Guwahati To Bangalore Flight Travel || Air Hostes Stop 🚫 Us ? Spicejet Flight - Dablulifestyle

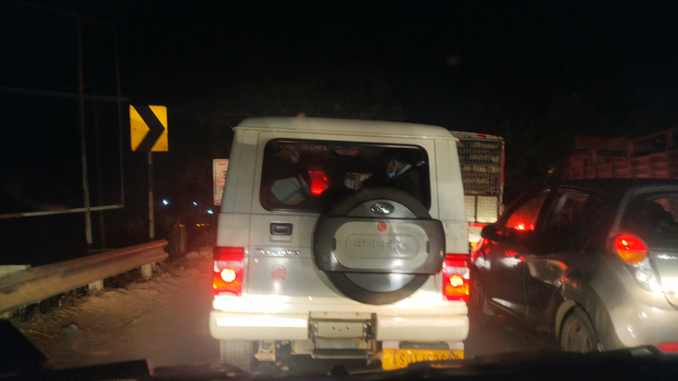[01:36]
अभी जस्ट गुवाहाटी पहुंचा, मतलब एंट्री भी नहीं किया अभी, सरायघाट ब्रिज भी एंट्री नहीं किया, तो देख सकते हो कितना ट्रैफिक है इधर।
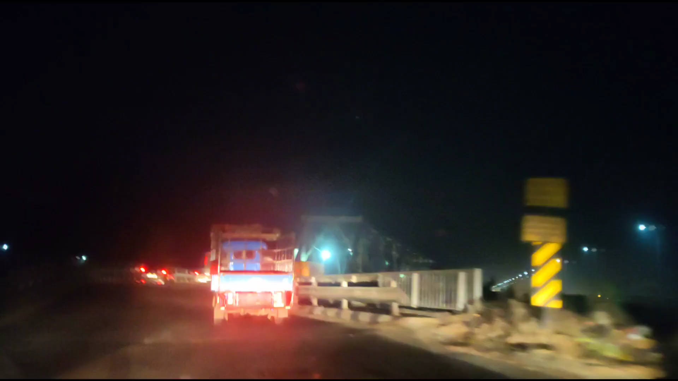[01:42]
सो गाइस, फाइनली अभी सरायघाट ब्रिज।